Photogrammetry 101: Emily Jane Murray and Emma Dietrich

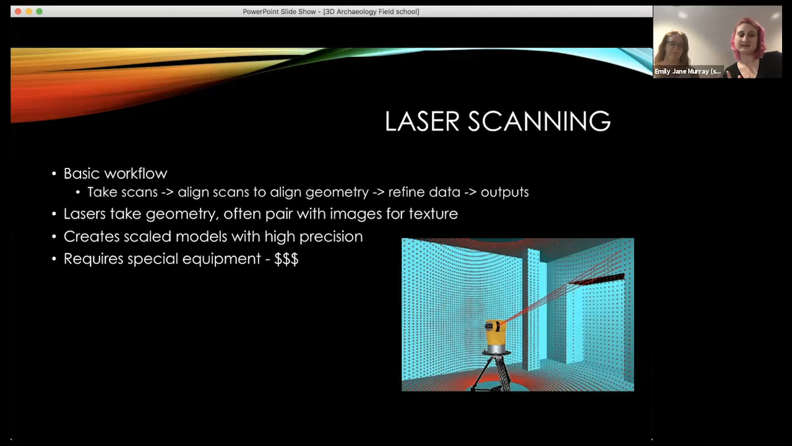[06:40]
thing about the the laser scanner is it creates the scale the models scaled already so it knows exactly how big things are in real life um and it can be very precise and very accurate so that's really great but the downside is it does require some special equipment uh so it can get really expensive to get into the laser scanning world um we have a small laser scanner that we use for artifacts
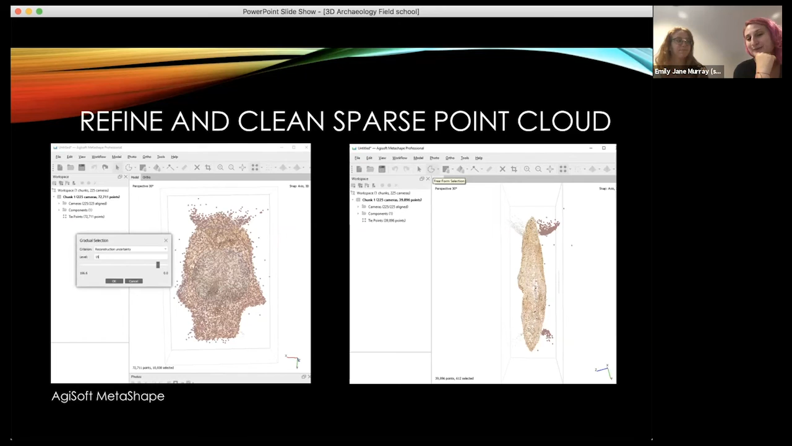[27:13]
you've taken the perfect set of photos in which case it doesn't know so another hot tip is don't take photos that include the modeling clay because there's enough data if you take overlapping photos that it will figure out how it fits together without showing the tip if it's stuck in the clay yeah so you can crop that out um when you're taking the photo uh for scaling and there's just the steps that which
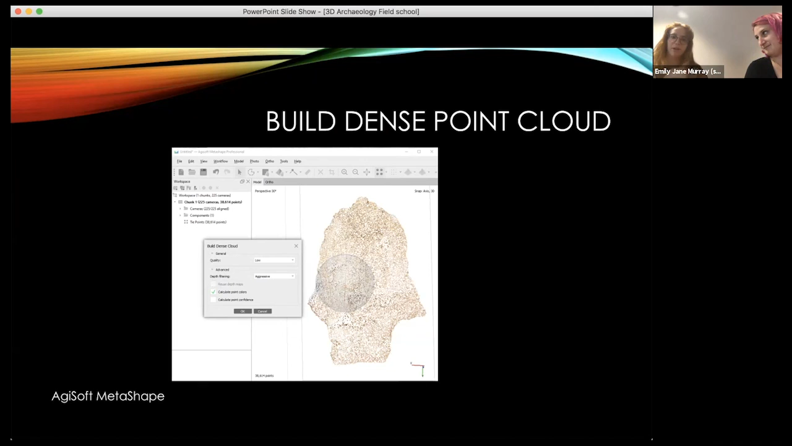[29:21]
workflows tier the little um menu menu there you go thank you won't allow you to go to the next step until you complete the correct step so you can't jump ahead and build a dense point cloud unless you have a sparse cloud you can't build your mesh unless you have this done um which i quite appreciate getting used to software like that uh you have to clean again you're just gonna have to do it especially with this model i apologize um trying to find a really great data set that we created was a little bit harder than i thought well we wanted something that would have a lower processing time too so yes finding something that would process on medium or low so your computers won't get bogged
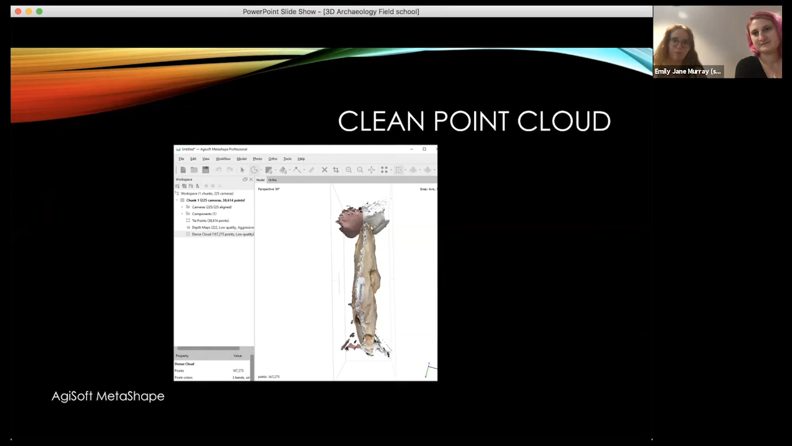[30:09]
it was they're completely okay with us using it for a um workflow clean that up easy fun check out your data and then at this point you are creating your mesh and your texture and that's as simple as clicking